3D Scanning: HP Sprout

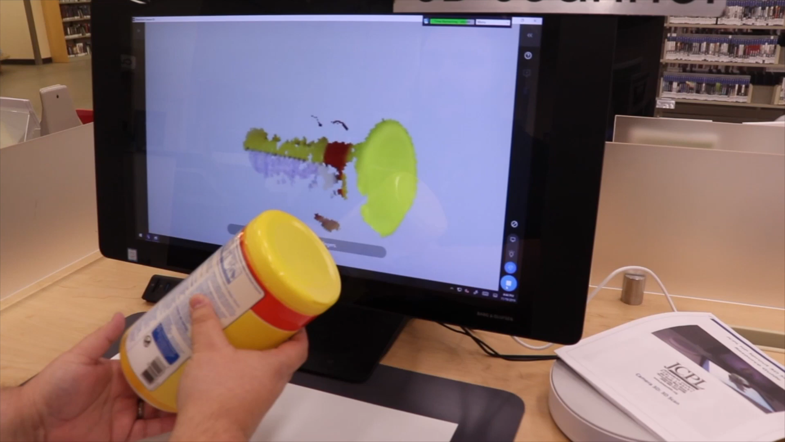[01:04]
If you move too fast it will actually lose tracking on your object.
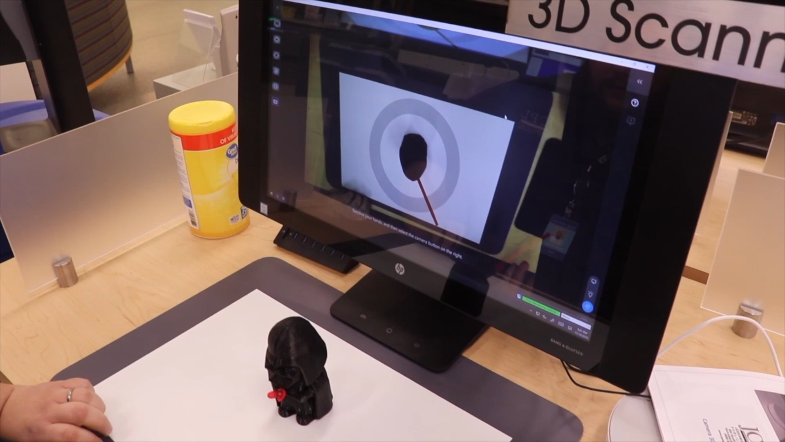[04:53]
But the circle won't turn green and the software simply won't read him.